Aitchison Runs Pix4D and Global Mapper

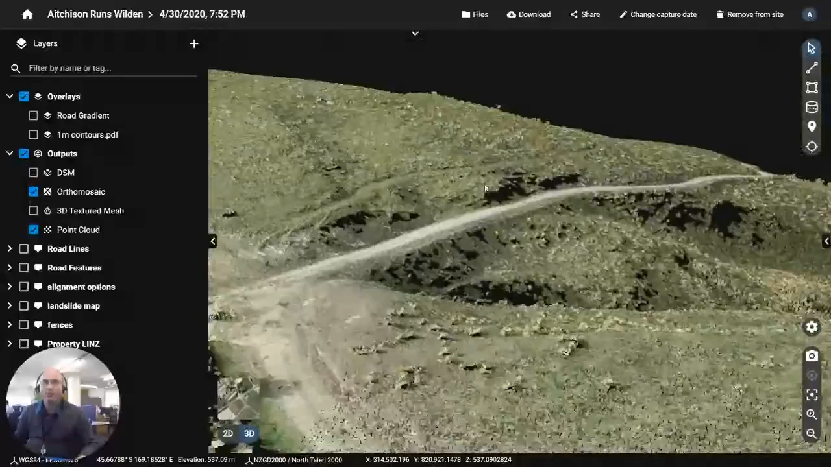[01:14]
So we took that cloud and we exported it through cloud compare where we did a raster where we separated off the immediate road for a slight smoothing algorithm where we took the average point height every half a square meter.
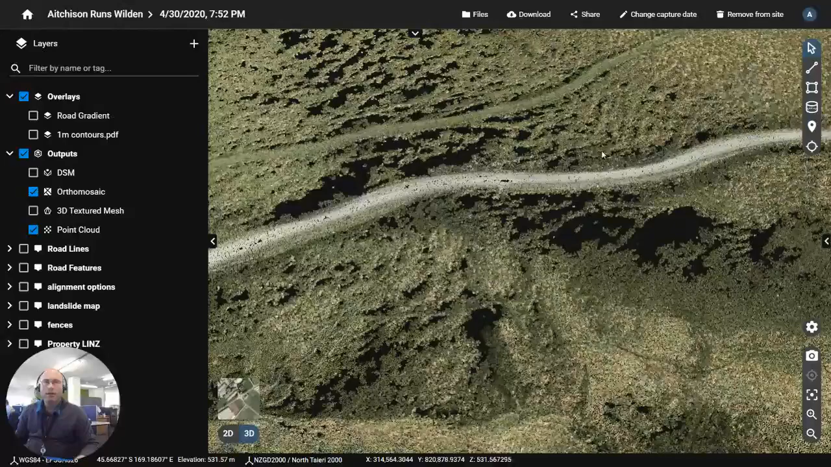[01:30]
In the surrounding ground areas we treated them for the lowest ground points so we could get terrain and we brought that information into global mapper.
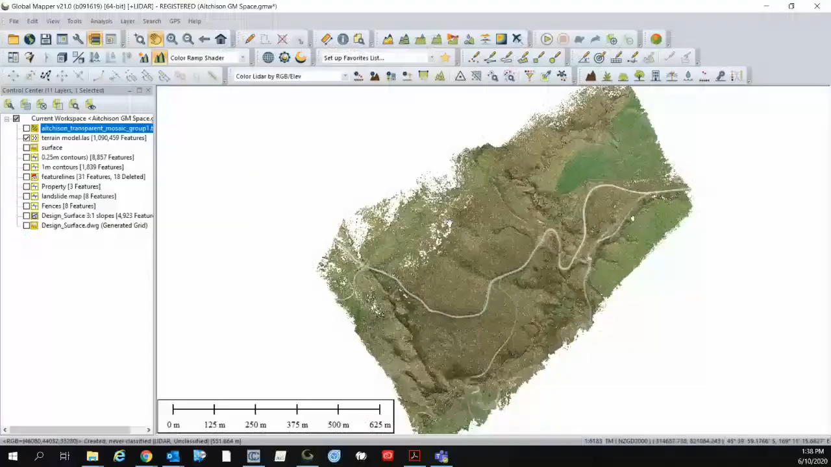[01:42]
So these are the points in global mapper brought into
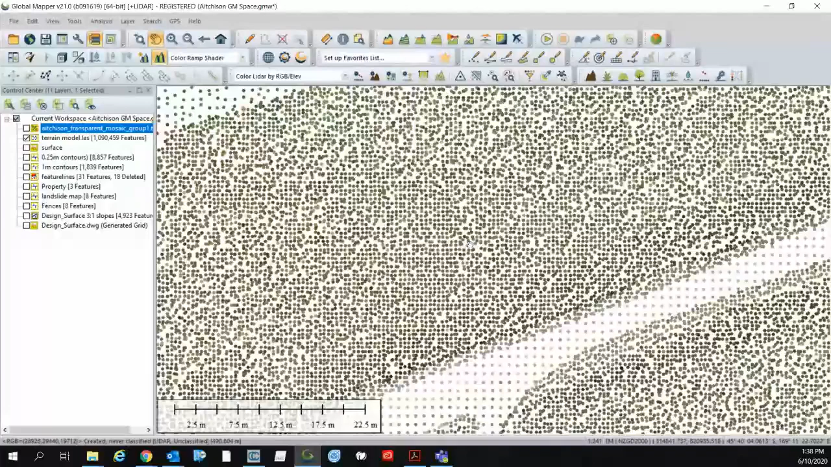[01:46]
space you can see it's a little bit sparser through the road where we're looking to get a slightly average algorithm to get rid of potential noise from low contrast.
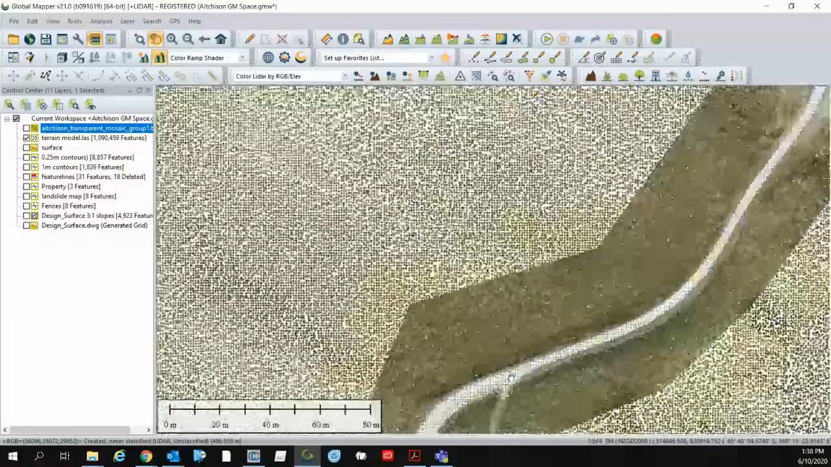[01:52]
We bring this into global mapper and we create an elevation grid from that the
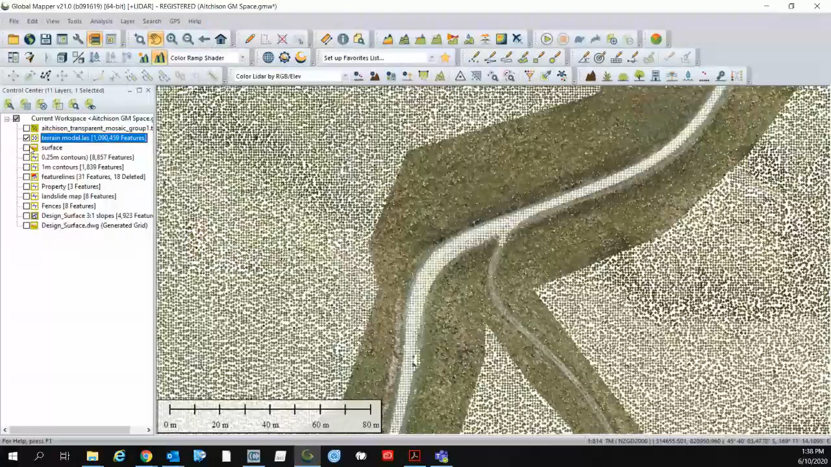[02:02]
elevation grid looks like this so that is now a unified elevation grid. We can then do analysis where we generate contours from
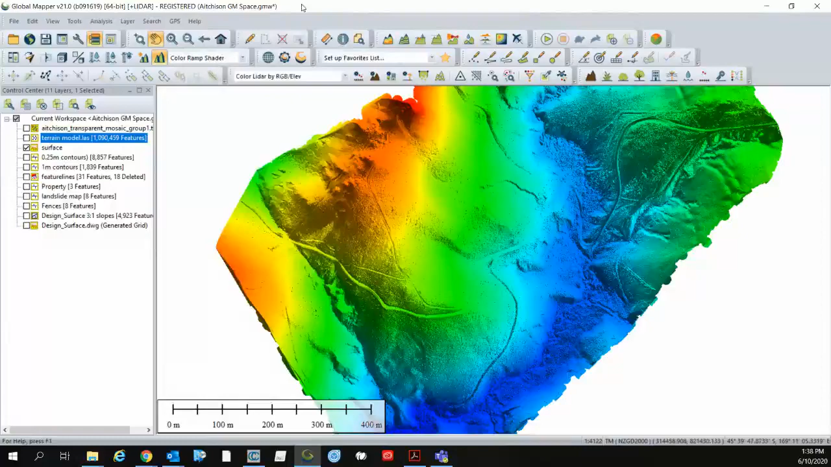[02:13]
that grid and those contours can be a one meter contours such as this or we also if you want to get there in a nitty-gritty we can do them at quarter meter contours like this.
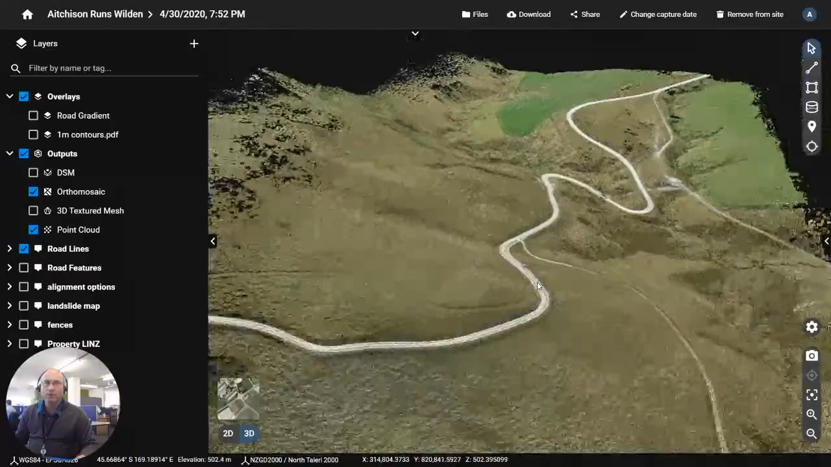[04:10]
and those road lines they take the vertices of the surface through global mapper we can start to bring the features if we wish to have them highlighted as well and all of these
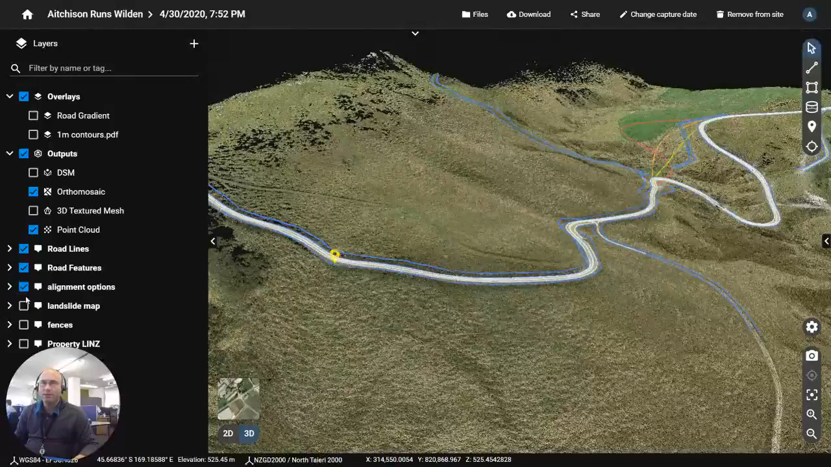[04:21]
statements of data that I've drawn up can be brought into the 3d model for daydreaming now this was some of the realignment
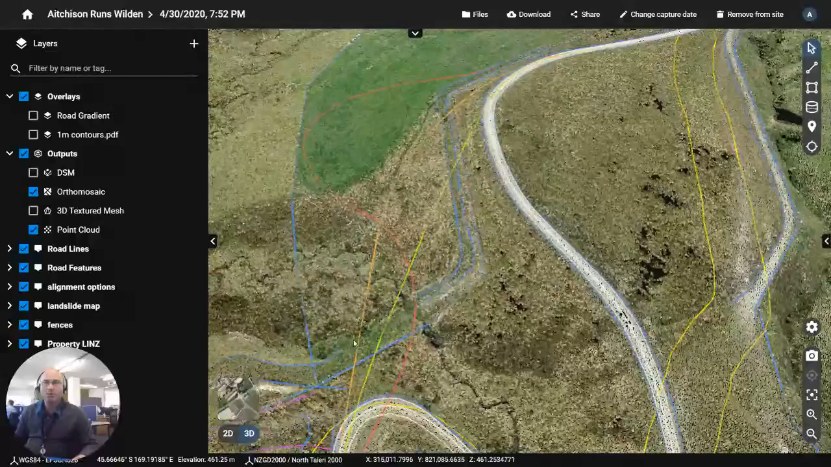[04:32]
optioneering that we did here you can see these alignment options if I flash them off and on so as well as using that tool within PIX4D cloud we can go back to the global mapper tool
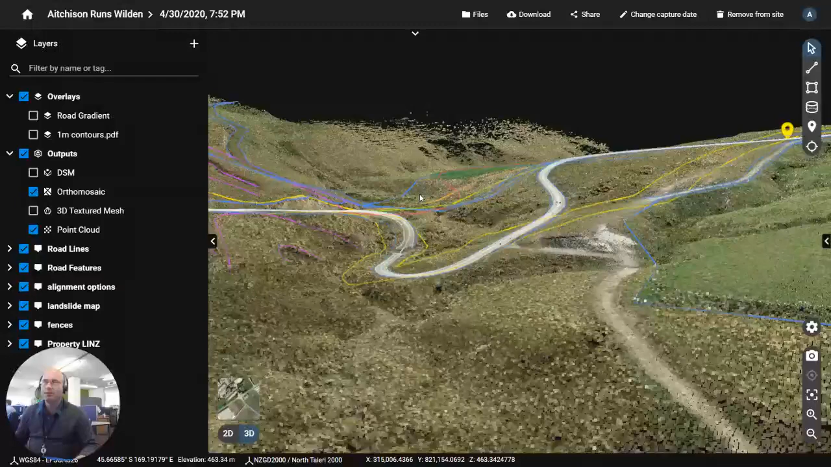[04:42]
and we can look at what we managed to do with one